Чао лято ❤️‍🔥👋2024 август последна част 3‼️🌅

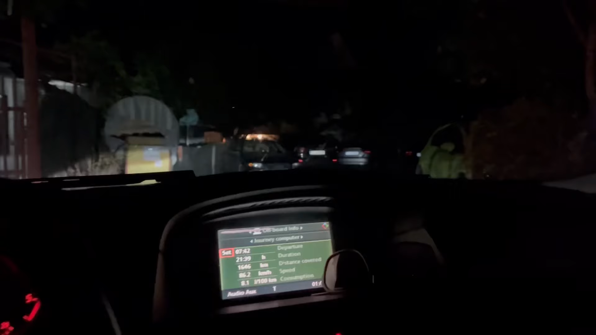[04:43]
И така, приятелчета, спаркираме се и отиваме да си лягаме, понеже часа е 2:15.